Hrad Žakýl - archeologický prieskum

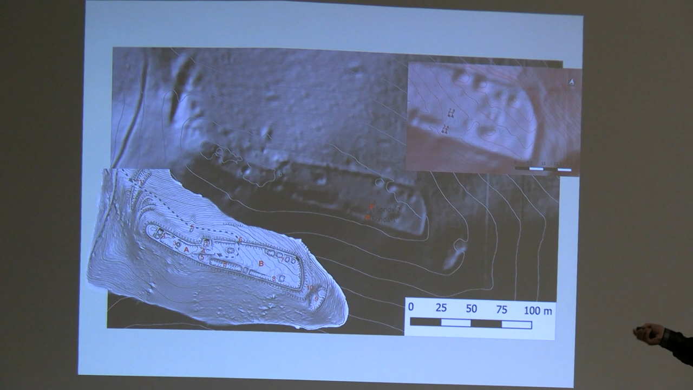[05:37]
nachádzajúca sa na vstýku hrady a predpokladané vnútorné zástrovy hrady.
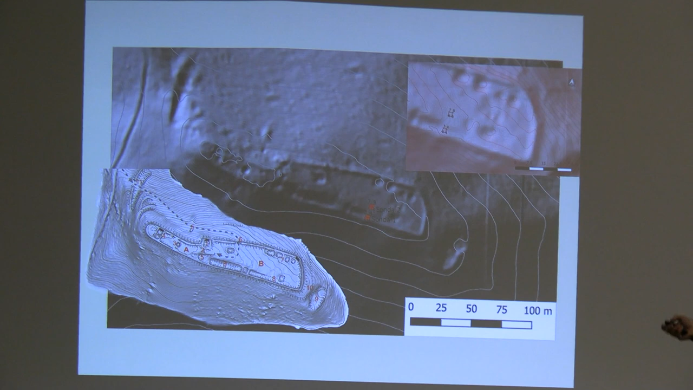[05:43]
Predsme sa nám nepodarilo umiestniť aj vďaka tom podrobnému prízkumu